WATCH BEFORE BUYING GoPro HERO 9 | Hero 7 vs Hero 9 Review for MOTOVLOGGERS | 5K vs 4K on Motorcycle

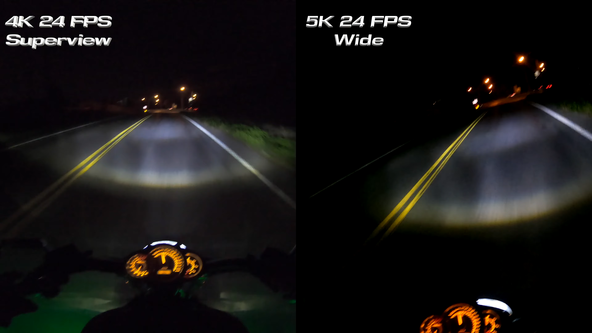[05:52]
I'm going to drop the footage right here. And you tell me if you can see the difference between the 5K and the 4K. Now, both of these cameras do shoot in 4K, 60 frames per second. But, for the purposes of motor vlogging, I've never really saw a need to shoot in 60 frames per second. If you have these big Hollywood million dollar businesses shooting in 24 frames per second, why am I going to shoot in 60 frames per second for my YouTube channel?
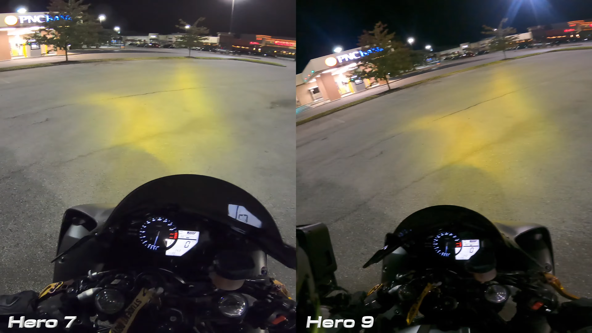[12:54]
It's nighttime. We got the infamous yellow headlights, baby. Love those things. But I was surprised here. I'm not going to lie between these two cameras. I think the 7 looks better at night than the 9. Now, you guys tell me what you think down below. But I really like the picture quality out of the 7 here. It's, once again, a more accurate depiction of what I'm seeing.
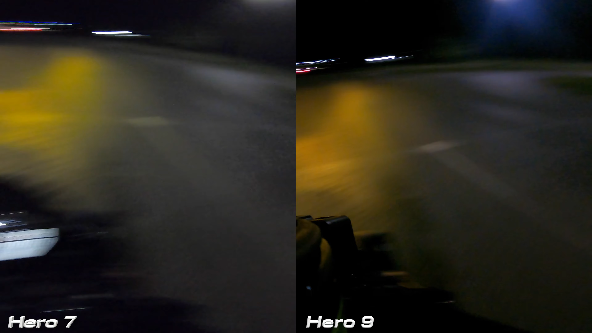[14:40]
Yep, came to a complete stop. Good job, Fastlane. That's not me on the bike. That's Fastlane Deon. I don't know who that is. Some random dude. But anyways, I mean, look at that. I mean, my headlights almost look white in the Hero 9 versus the Hero 7. This was honestly shocking to me if you can tell.